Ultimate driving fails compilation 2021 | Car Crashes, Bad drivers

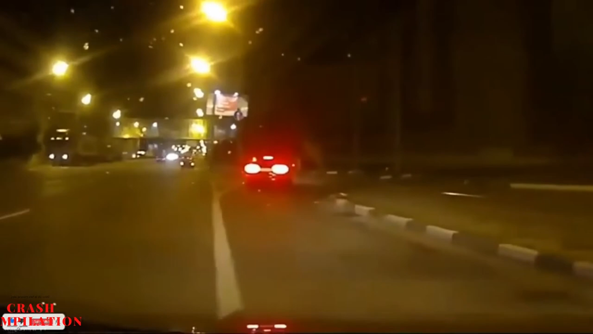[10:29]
The lorry goes past any second now. He decides to pull out so aggressively.